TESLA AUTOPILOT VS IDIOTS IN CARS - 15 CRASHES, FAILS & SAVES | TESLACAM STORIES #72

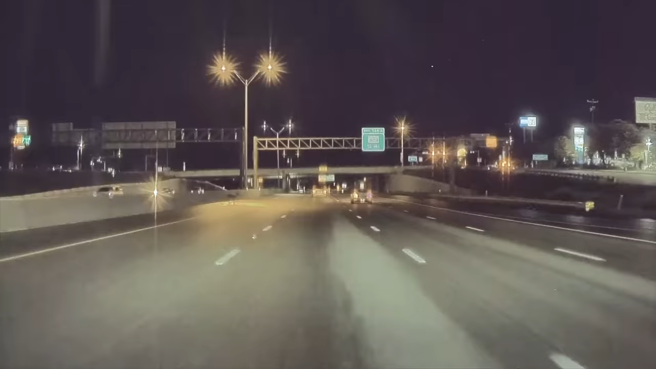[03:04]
Autopilot gave him no warning chimes and no automatic braking was applied. John took over for Autopilot as soon as he could react, but he was way past the deer by that point.
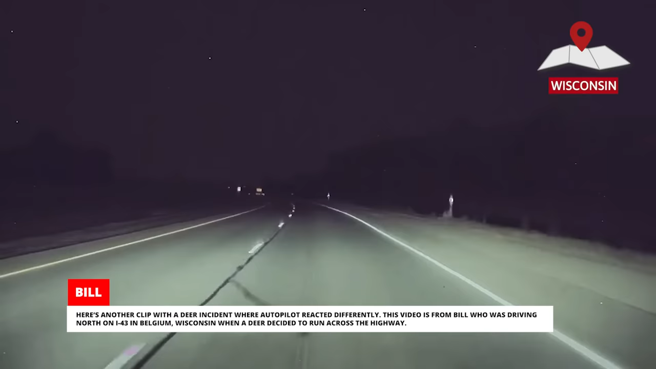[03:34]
Here's another clip with a deer incident where Autopilot reacted differently. This video is from Bill who was driving north on I-43 in Belgium, Wisconsin when a deer decided to run across the highway. This time the accident wasn't avoided.